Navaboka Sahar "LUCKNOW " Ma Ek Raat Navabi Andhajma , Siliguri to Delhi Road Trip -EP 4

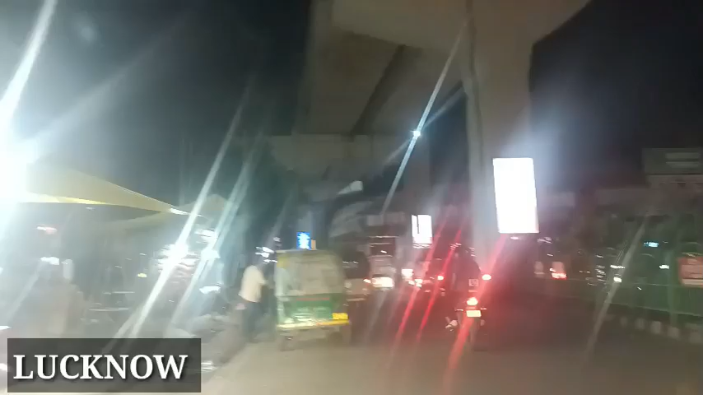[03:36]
छु सोधपुछको काम हुँदैछ यहाँ चाहिँ उयसको रहेछ हौ के भन्छ यो चुरीको बजार रहेछ